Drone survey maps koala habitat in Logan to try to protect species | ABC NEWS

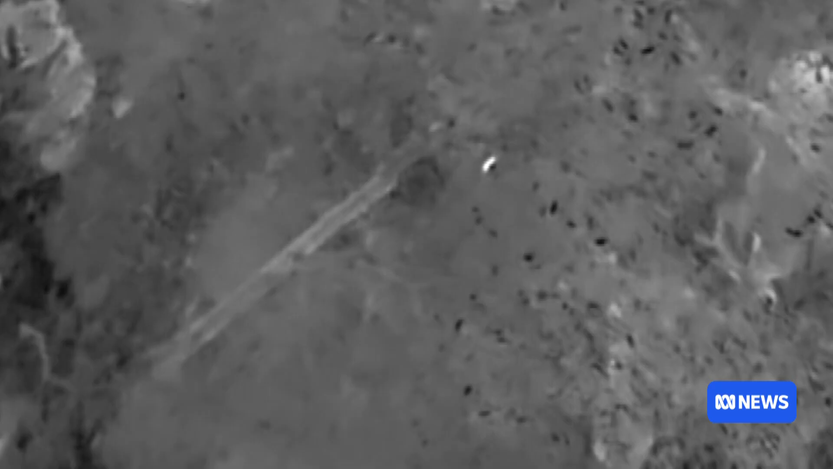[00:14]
And it's like a light bulb in the tree.
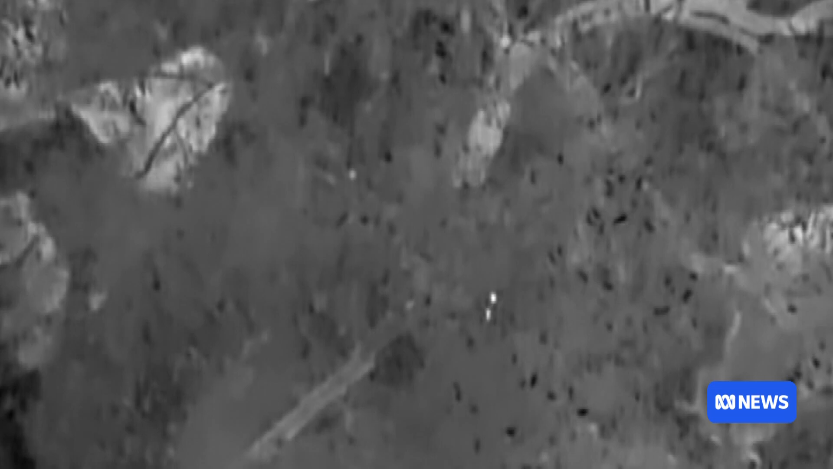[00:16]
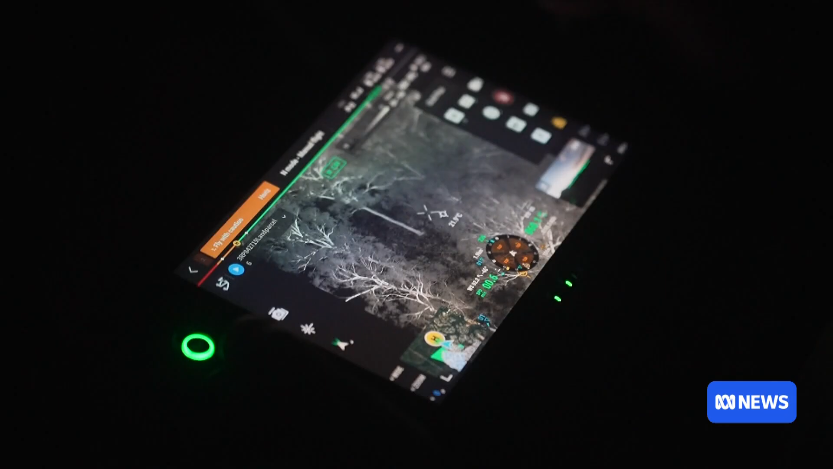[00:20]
Drone operators are scouring bushland around
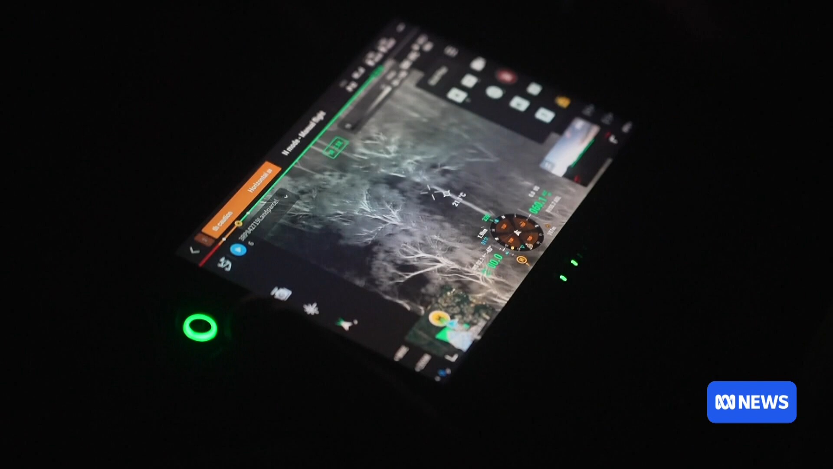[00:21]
Logan to find out just how many koalas call the region home.
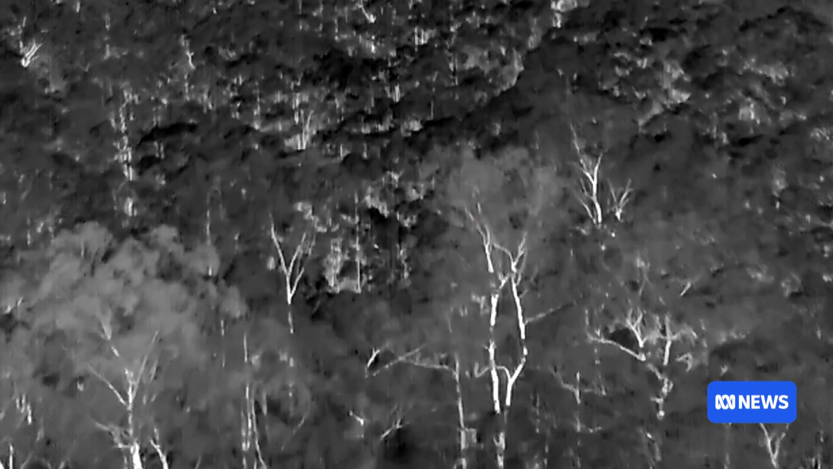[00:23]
Just the sheer area that they can cover, the clarity, GPS location of everything you spot, you get video in high definition.